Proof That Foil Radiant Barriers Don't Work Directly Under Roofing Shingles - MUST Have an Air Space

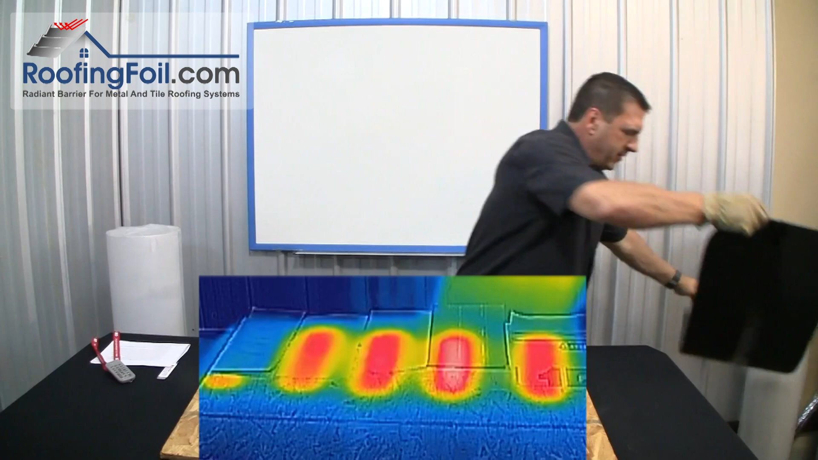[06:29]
and remove all the underlayment samples now what you should be able to see is that virtually all the thermal
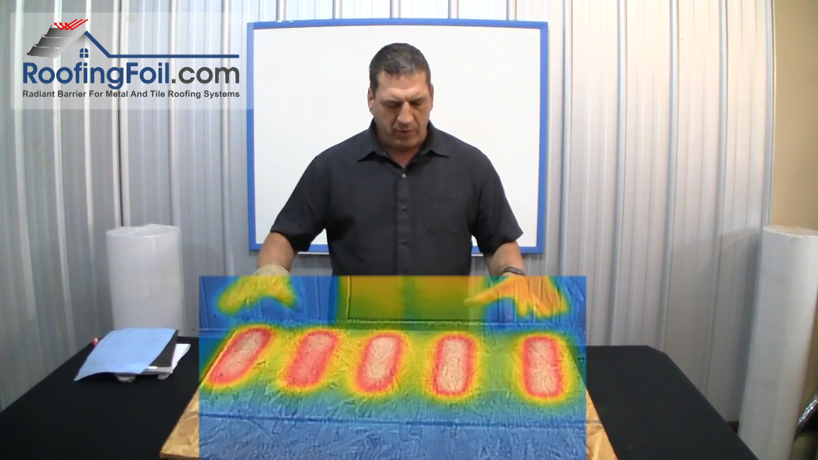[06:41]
imaging the spots are exactly the same pretty much whether it was foil side up foil side down the synthetic underlayment the tar paper all basically the same as far as heat flow through the shingles and into the roof and what this proves